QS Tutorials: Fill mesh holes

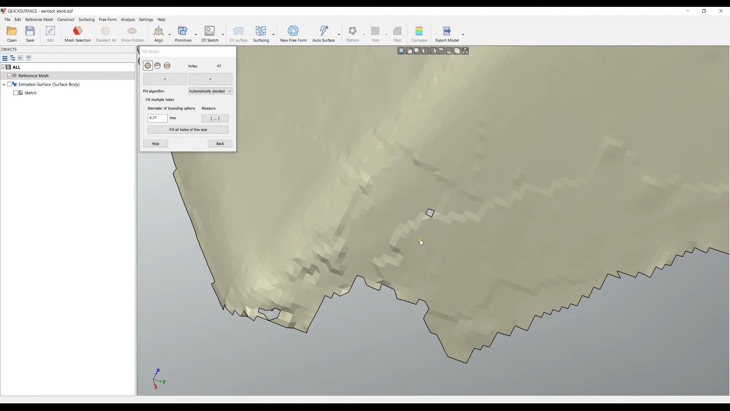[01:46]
to have any holes selected I can zoom in and see my holes let's
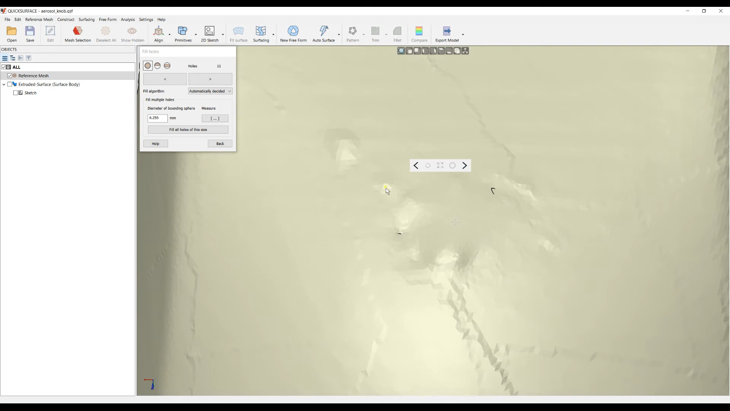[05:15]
hole filling algorithm or you can experiment yourself for example here I'll just close it with a with the algorithm that decided to to make a curvature based and then I can always undo in this case you see that it's very wobbly and the algorithm is not good enough so I can enlarge several times until I get a better presentation and then
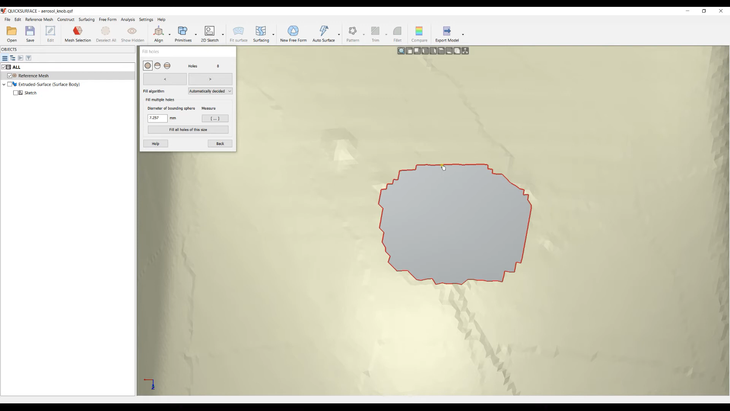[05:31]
I can just fill with this algorithm as you can see now the hole filling is way way better I will undo if you want to force always to use
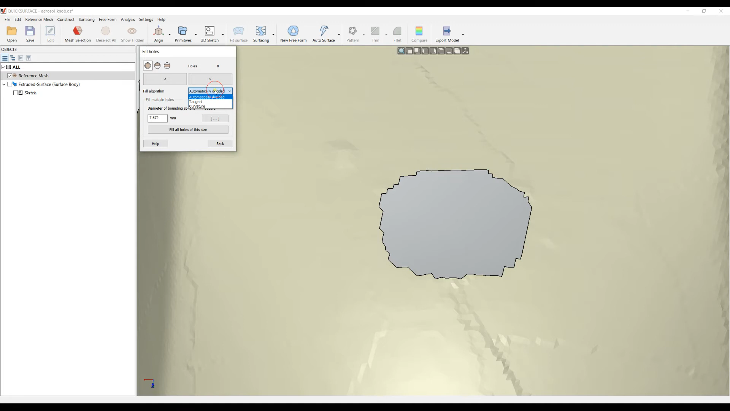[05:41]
the tangent based filling you can select and now whenever you close the hole it will use this algorithm so it's really a matter of experimenting
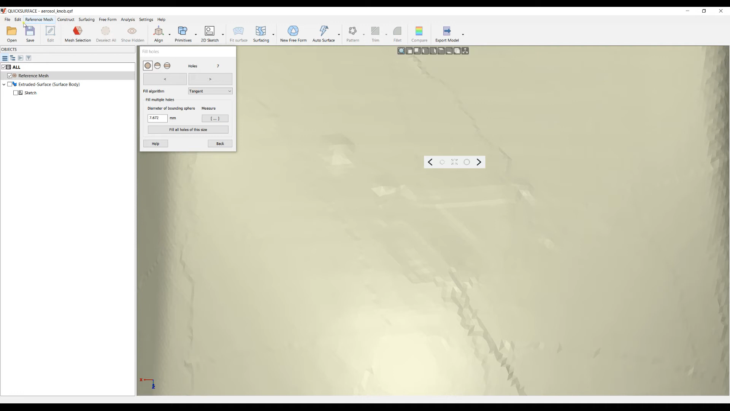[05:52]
and applying different approaches to get the best results now I will just leave it automatically and close this with double click now I can move next and we'll
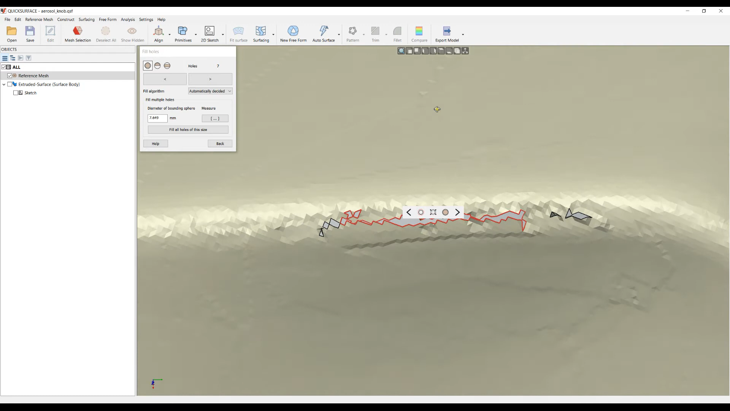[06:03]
come to this situation let's enlarge this hole and make it bigger
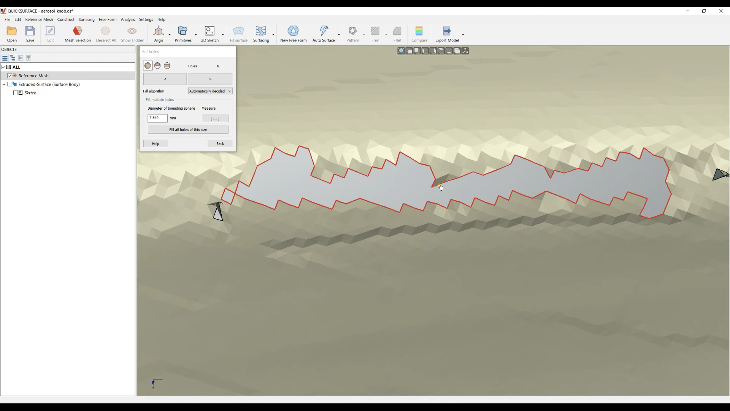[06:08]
I can do this twice until I get a much better description
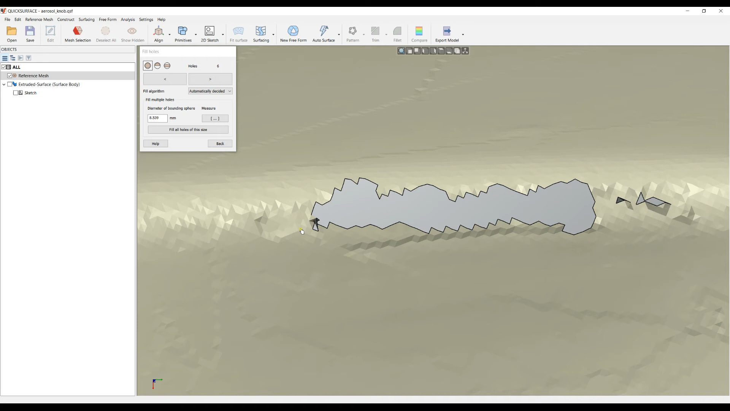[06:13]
of the hole you can always go back and use the selection tools for example here I will delete at least to form a much better home you can see we have nine
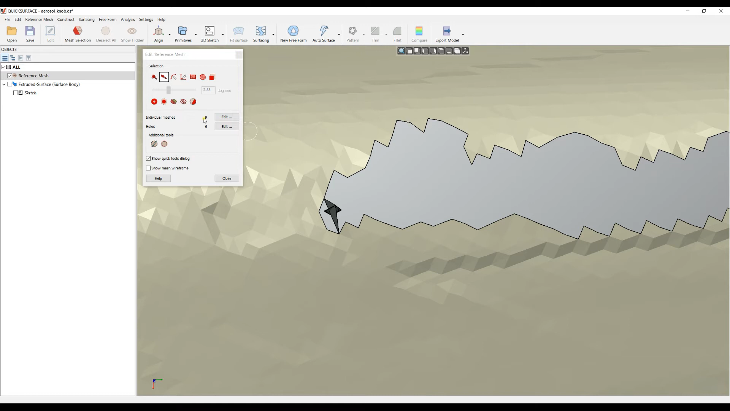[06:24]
individual meshes all the floating this is I can just come here and leave this
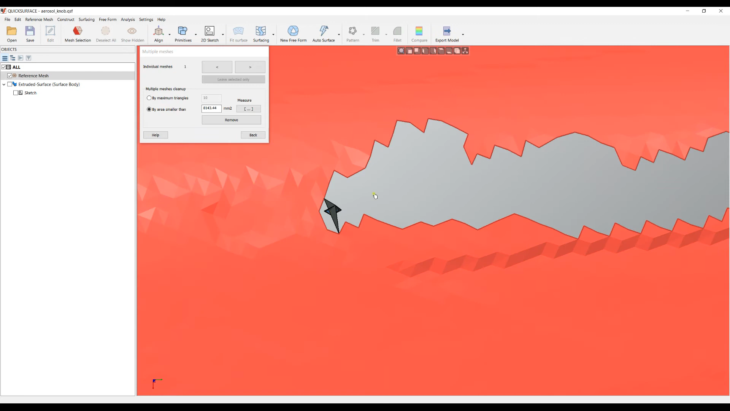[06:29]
and now I have only one single machine I can carry on with whole filling output I can always apply a whole feeling directly to this one but we want to explore some the
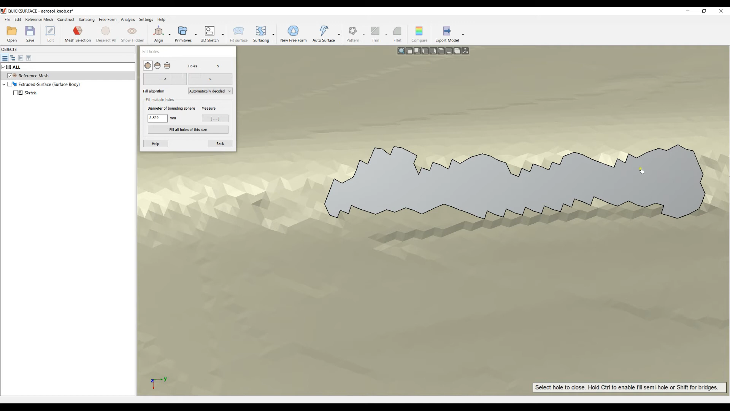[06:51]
other two options the second option of how to fill a hole is what is called a fill semi hole this means that I have a hole I can just I will select this mode here and I can just pick the first point and the last one and now the software expects me to select which side of this semi hole I need to be filled in this case I can just highlight the left side and click software automatically will fill this hole it will apply the same yeah so this approach is suitable when you have
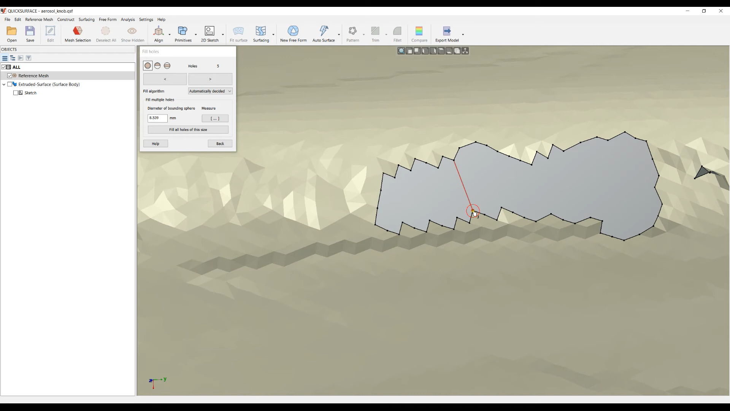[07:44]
semi holes so you can quickly just fill this semi hole lift the control key and now you can just double click to fill this hole
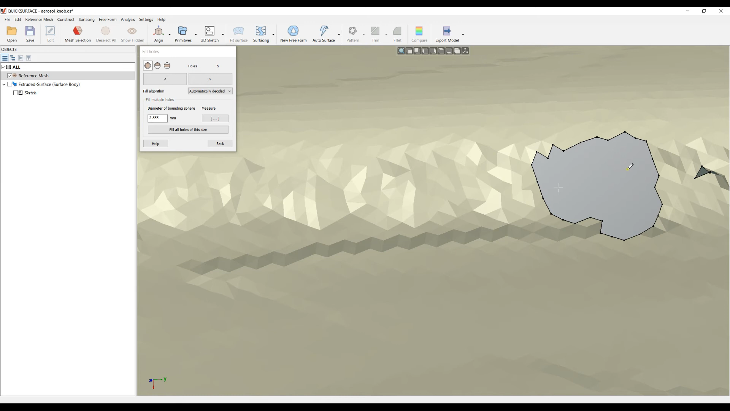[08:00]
by step until you get a satisfactory result I'll do this then double click close this hole let's
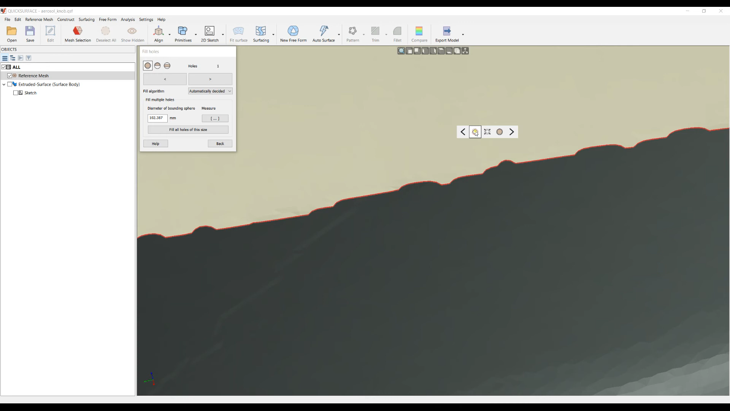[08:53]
just click on a hole and then you press the smooth boundary button and this way
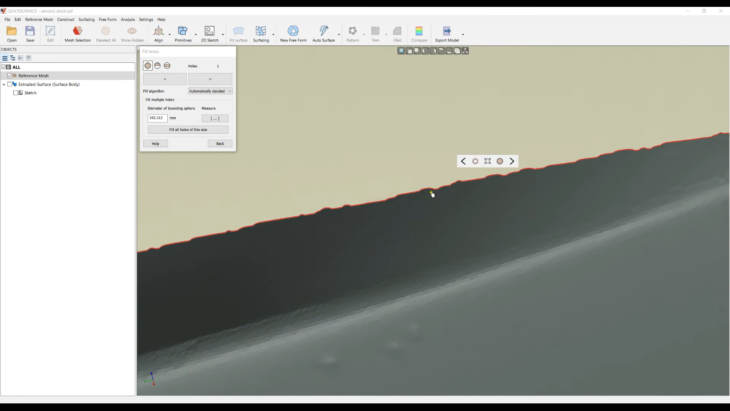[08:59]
you can just slightly improve the continuity of the hole and you that
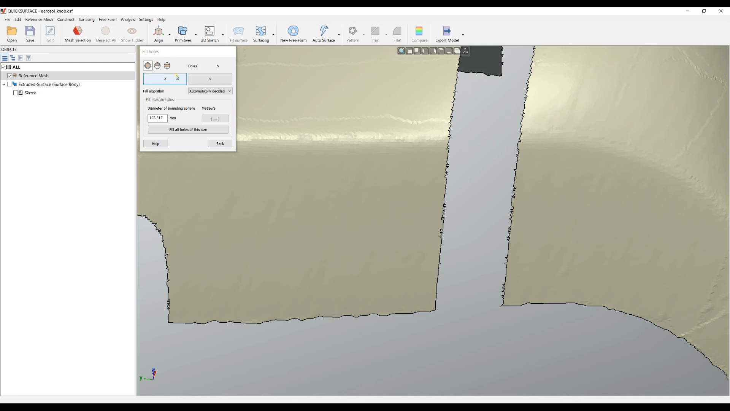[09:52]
third command and you can enable this mode by selecting this button or while you are in the fuel hole you can just hold the shift key so let's select this mode and then I can just click and pick the two points from two different holes where I